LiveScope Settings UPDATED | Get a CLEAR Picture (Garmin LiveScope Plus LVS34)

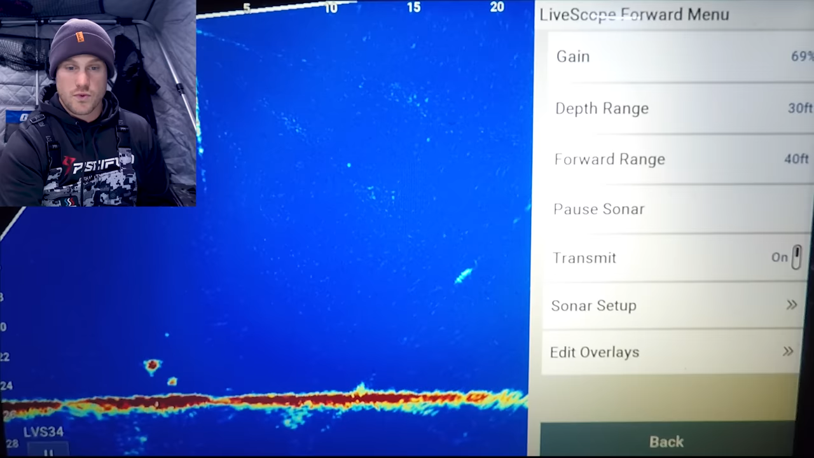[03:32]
just giving you a little bit more information so starting with gain I'm typically anywhere between 50 to 70 75% depending on my depth the shallower I am the less gain that I use the deeper that I am the more gain that I use so going on from there we have our depth range sometimes I'll set that to auto sometimes I'll set it
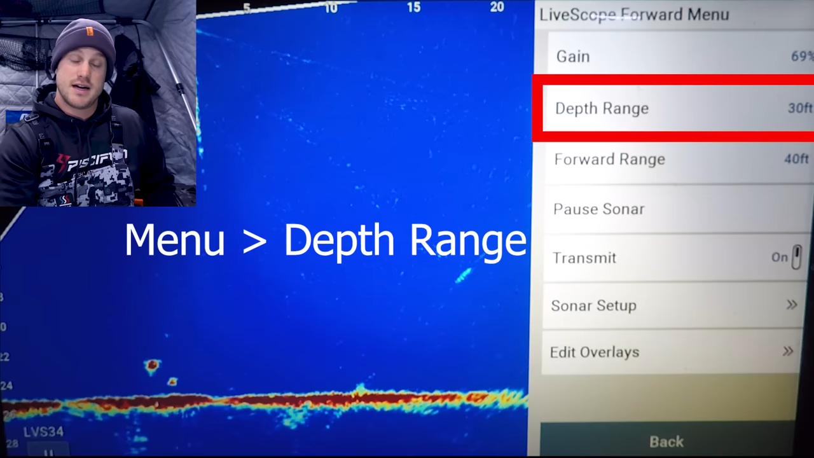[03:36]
my own manually but again that is also on the front screen here as well as your gain so those are both in that setting right on the main screen forward range same thing that is on the
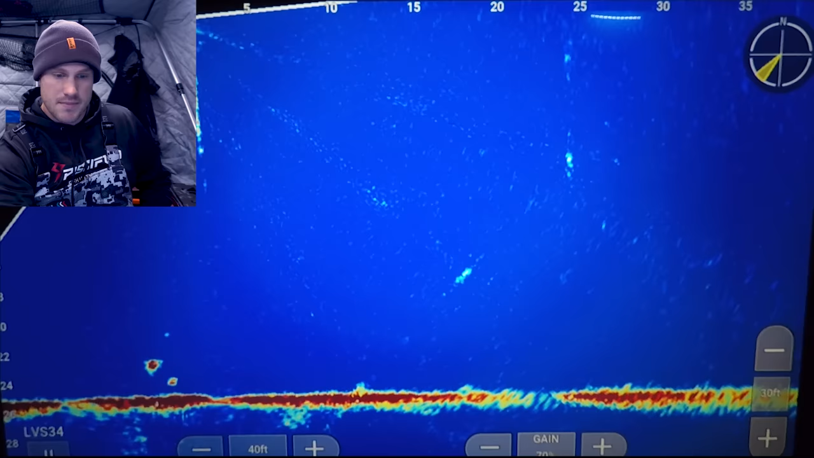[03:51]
main screen right here but it's also on your side buttons if you want to go in and out or zoom in and out there and when I'm scouting a lot of times I will be at that 60 80
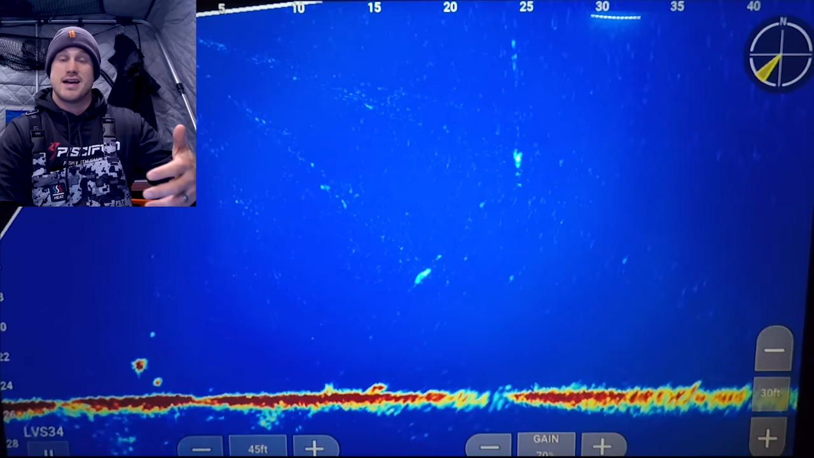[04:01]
90 100 feet and then when I'm fishing a lot of times I'll be in that 25 to about 40 feet you can see I'm about 40 50 feet right here I can actually zoom that in a little bit more if I want a little bit more detail and you can actually see a few fish cruising in right on bottom those ones are likely some walleyes being they're so tight to
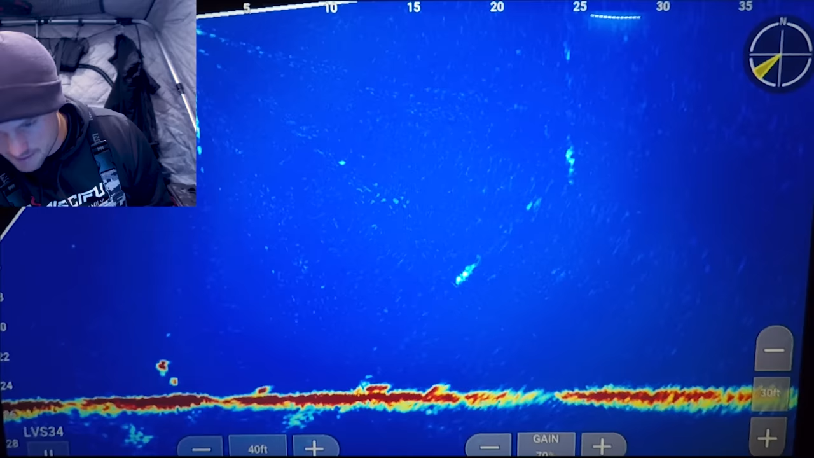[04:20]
bottom and some of those other ones might be pan fish or cisco's moving on from there this again just stops the sonar if you would like it which also happens if you just touch the screen so if I touch the screen right there it'll pause it press play down in the corner
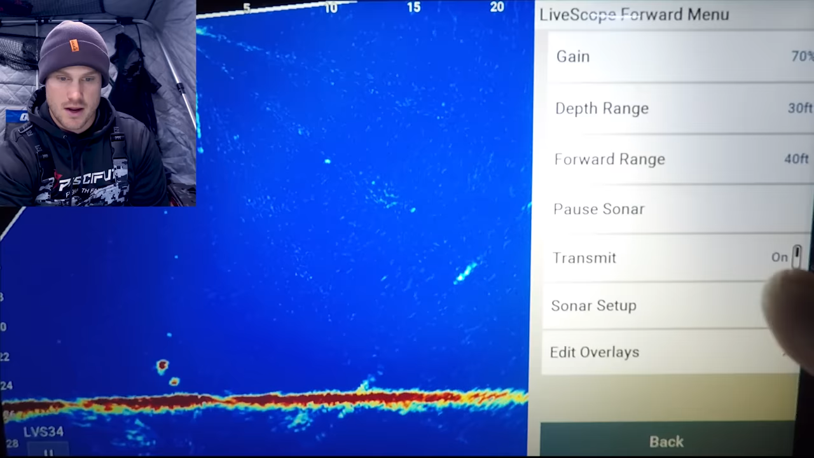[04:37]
sonar whether you want to stop this transmission or not you can see transmission disabled sonar setup so this is where the bulk of your settings are going to be you go up into here there's appearance and there's a fish cruising through you can just barely see that one he's a little bit on the outside of the cone same thing with my jig there's actually a little bit of stitching right there as well
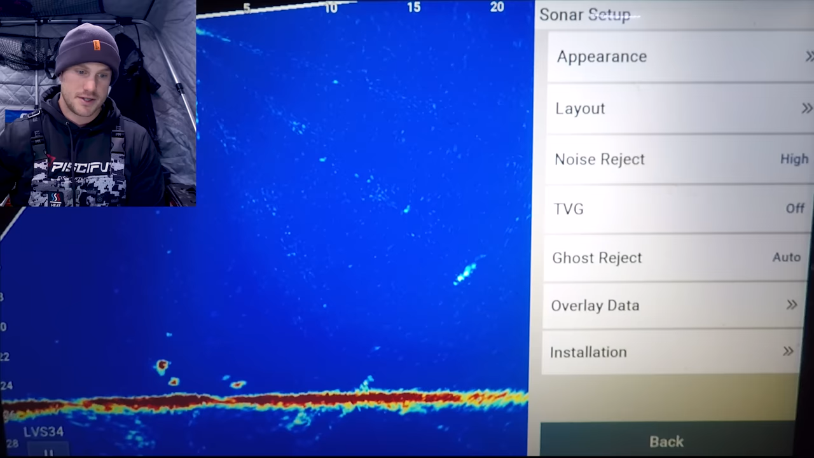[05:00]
which I'm not going to go into detail a lot but just a little bit of these kind of a little bit areas that are a little more dead zone type because of how the transducers are stitched together to give you that picture but going into appearance right up here
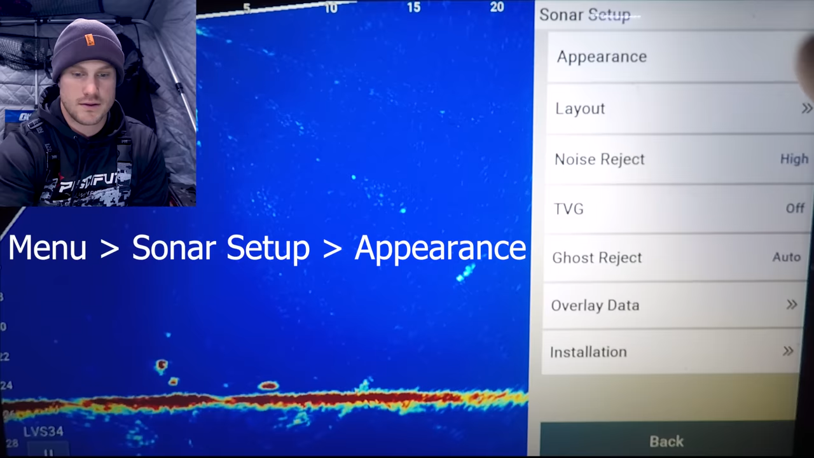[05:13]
you have different color schemes so now there's a couple different color schemes that I like you can see some more fish kind of cruising on bottom there and the two three that I mainly like I like blue a lot because you can really kind of tell the size of the fish and also get some more 3d image out of it but the other
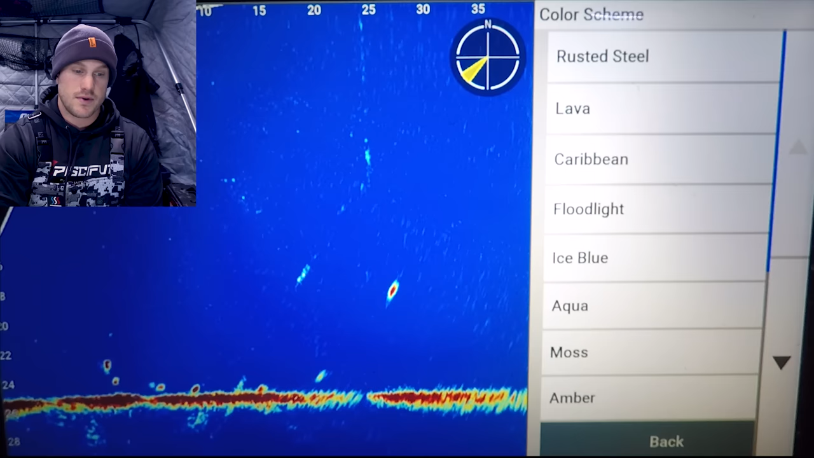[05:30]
ones that I also really like are the moss you can see there that one gives you some pretty good definition as far as how big the fish are how close they are if they're inside or outside the cone based on how intense
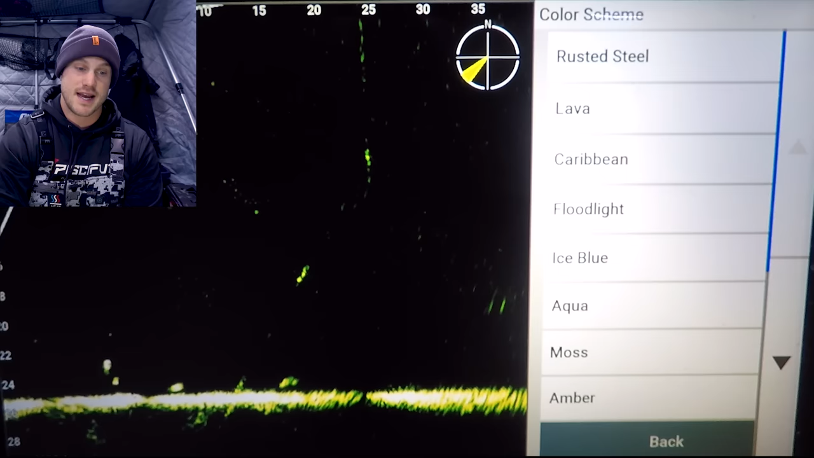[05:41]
that green is that one and then very similar to that one is the black emerald which
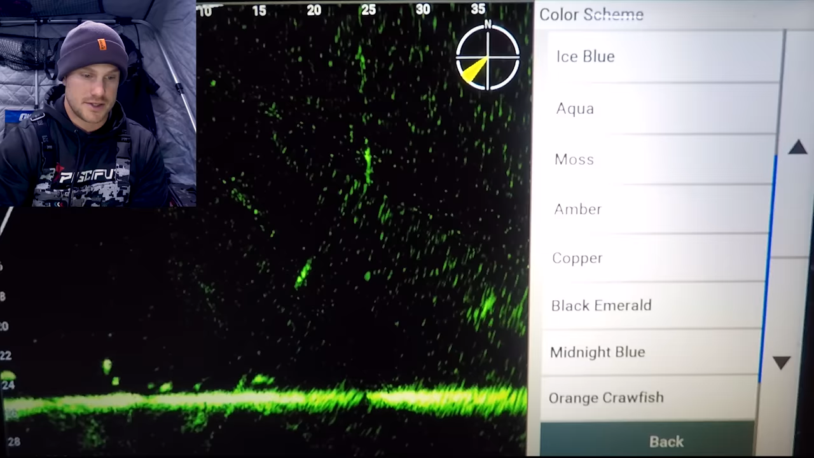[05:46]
is right here and you can see that one actually has a little more fuzz going on on the screen a little bit more showing up in
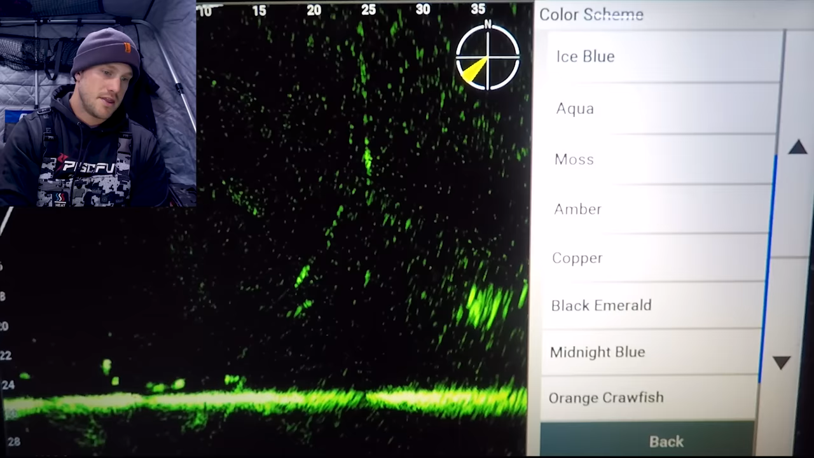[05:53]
the background but my favorite one so far has been the blue I do like the moss as well but I feel like that blue especially for filming purposes just give you a very good look
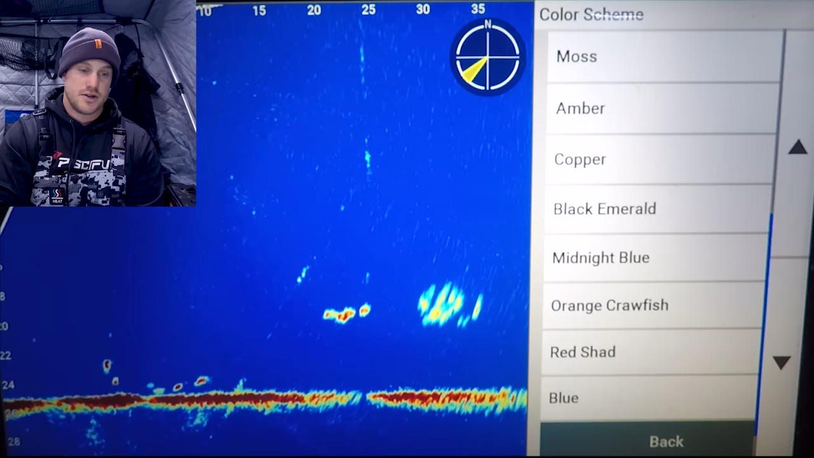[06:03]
and it's very easy to pick up on some of the contrast with that so that is under your color
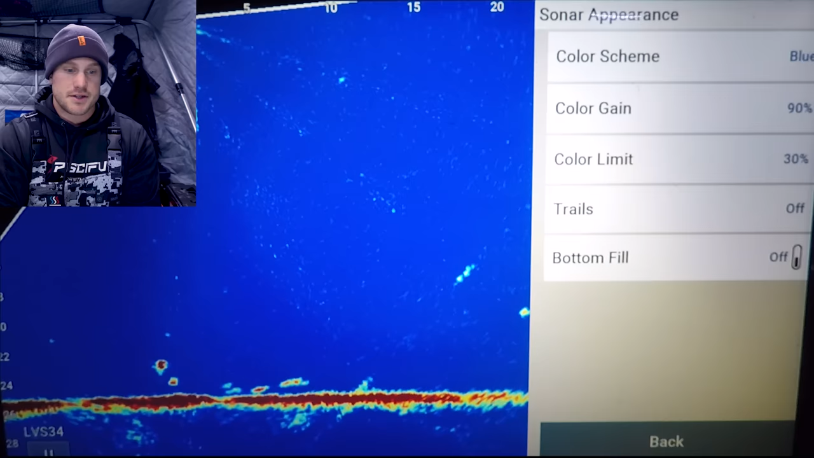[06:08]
scheme under color gain and now this is one that I feel like
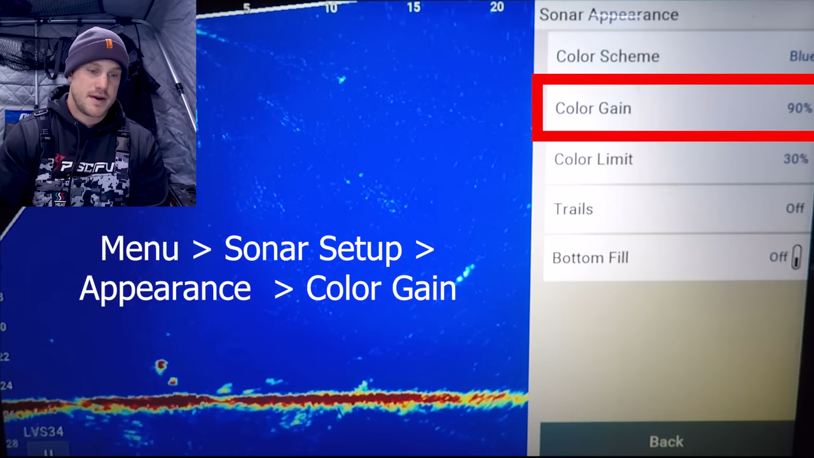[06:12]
makes a pretty big impact depending on what you're doing right now you can see mine is at 90% I really do like to have that up a little higher sometimes I'll even have it up as high as 100% and I'll kind of show you what that looks like when you're up at 100% that gives you just kind of fills everything out it takes a little while to get used to because then everything looks a little bit bigger especially in shallower water so I might bump that down a
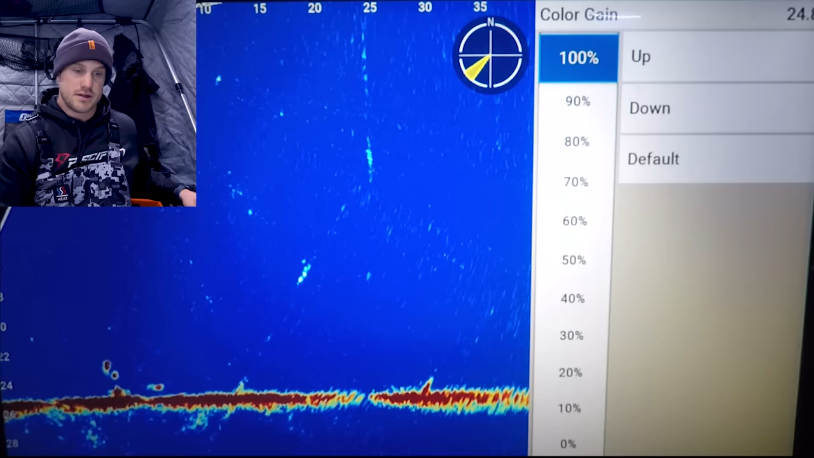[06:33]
little bit in shallower water but a thing that I like is that it gives you more information you have to do a little more
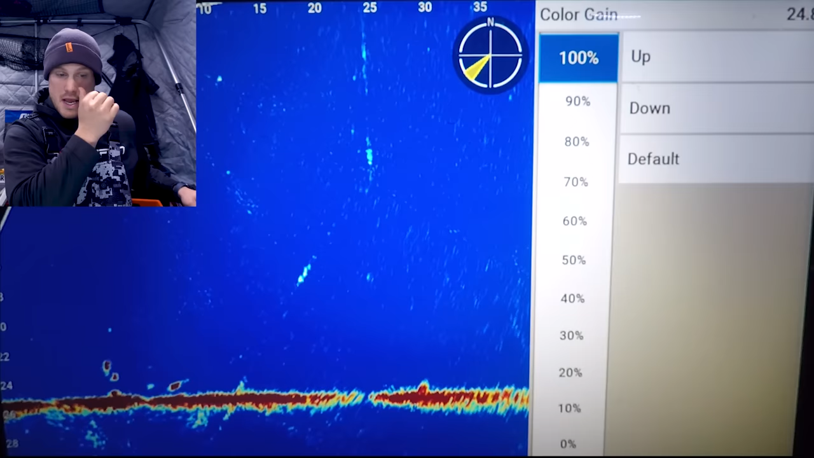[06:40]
differentiating on what's down there but when you go down you can see